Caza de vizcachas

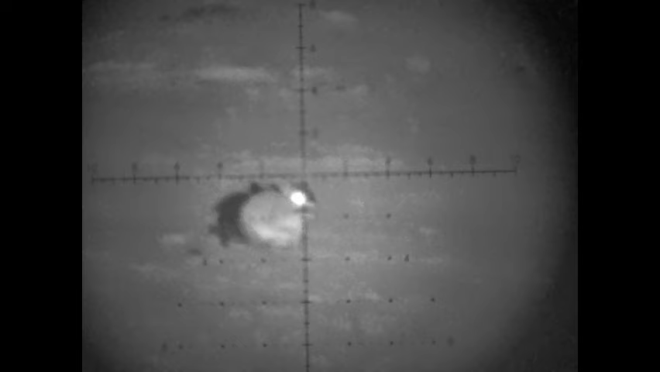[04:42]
Ay, adelante. Adelante, bien, pero adelante. palmó.
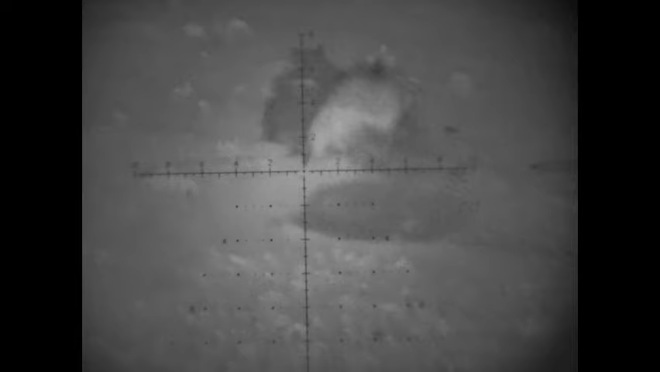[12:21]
Cayó dentro de la cueva, ¿viste?